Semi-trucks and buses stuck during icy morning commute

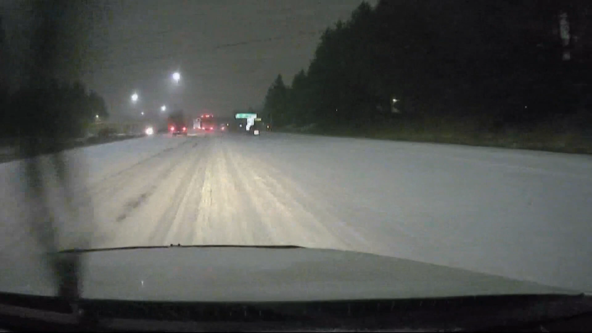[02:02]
the highways and freeways were a slow, snow-covered, icy drive.